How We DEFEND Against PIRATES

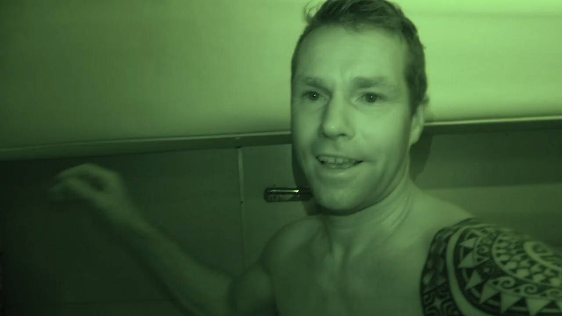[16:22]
Okay, so one final thing. Almost all boats have areas in their ceilings and in their walls where there's big empty spots. Our boat is no exception and it's really easy to convert a wall, for example, a very, you know, mundane looking wall, put a hinge on one end, a little bit of velcro on the other, you can open it up and store your iPads. Wow, it's bright today.